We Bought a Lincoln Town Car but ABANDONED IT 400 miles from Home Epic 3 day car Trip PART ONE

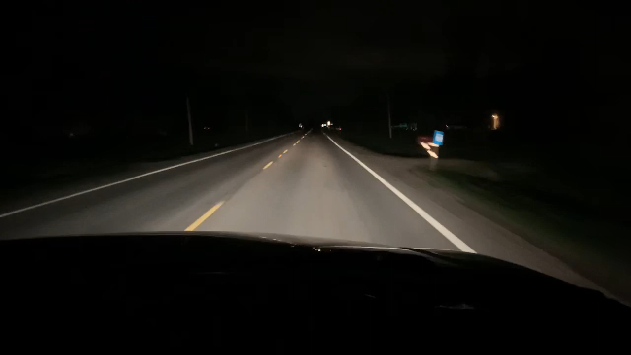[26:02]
We're in the middle of nowhere in Ohio, somewhere. Off the beaten path. Somehow, we've got a bit of a tank of cats.
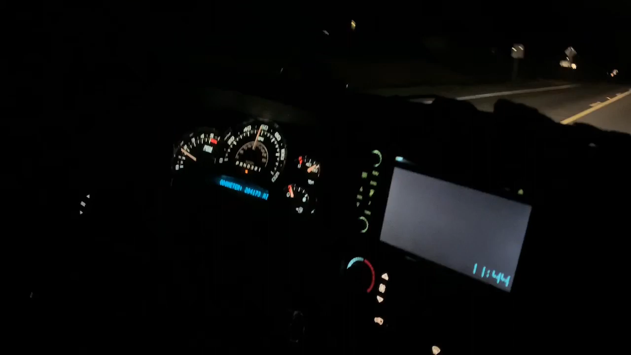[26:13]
Middle of nowhere. I hope this is worth it. Where the heck are we?
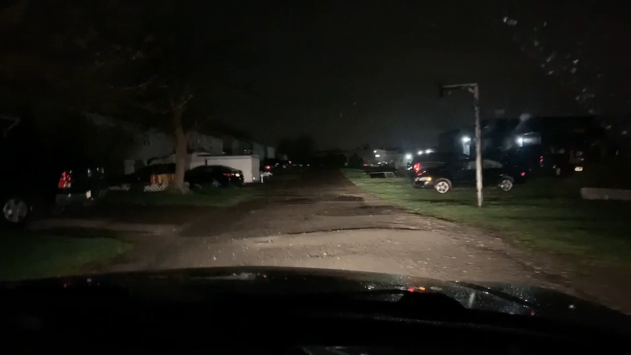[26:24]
I think it's going to be on your left over here, where that boat is. He said it's near a boat. Where are we? Yeah, we'll just turn the light on.
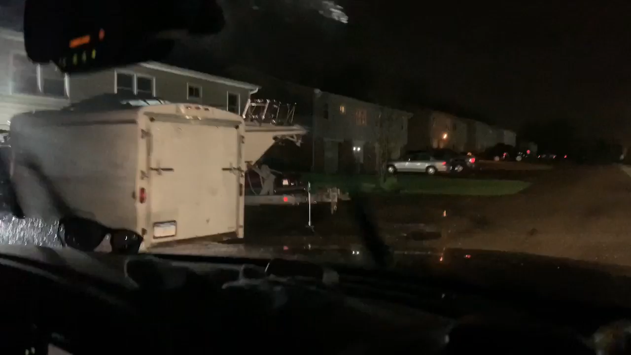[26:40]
There it is. Where? I see on the other side. Hello.